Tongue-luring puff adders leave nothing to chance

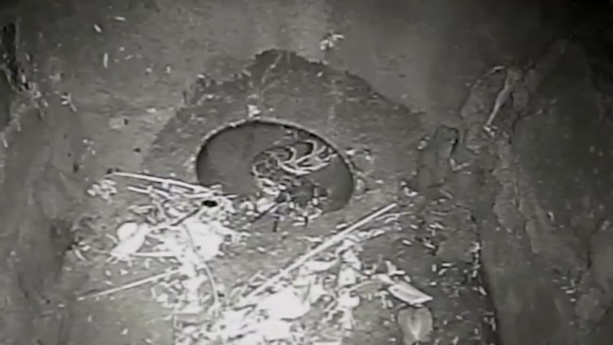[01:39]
While the lingual luring, so the use of the tongue as a lure, the tongue is actually extended out of the mouth for about eight seconds on average.
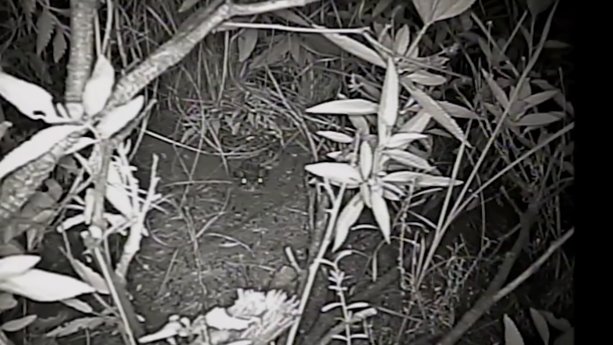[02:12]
It seems that the frogs are actually unable, the frogs are unable to actually spot the snake when it's lingual luring.